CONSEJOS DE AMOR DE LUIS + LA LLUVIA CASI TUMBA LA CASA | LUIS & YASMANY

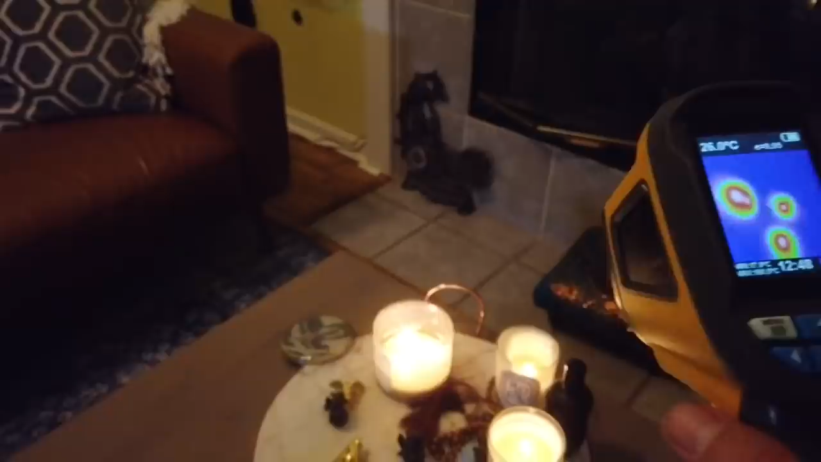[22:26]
Enséñame lo que no se vea. Eso es más obvio. Por ejemplo, veamos, por ejemplo, aquí la chimenea. Si hay escapes.
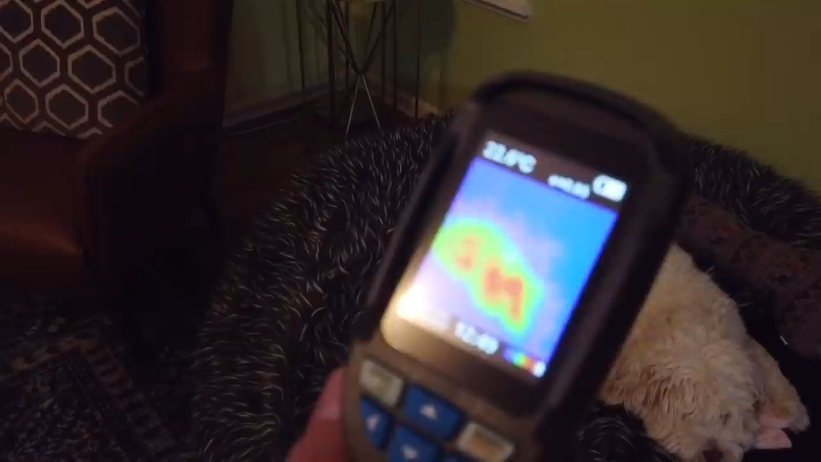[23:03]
22.6 grados. ¿Cuánto es ese en Fahrenheit?
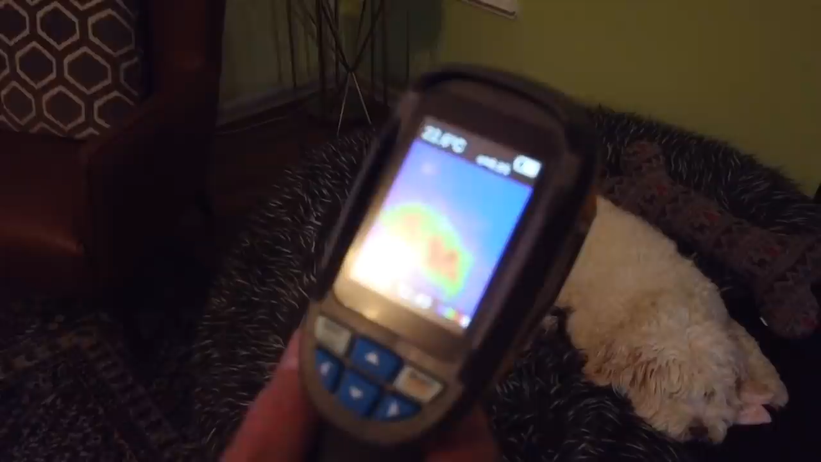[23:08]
Debe ser como unos, no sé, 90 y tantos. ¿Estás tan caliente, mi chiquita?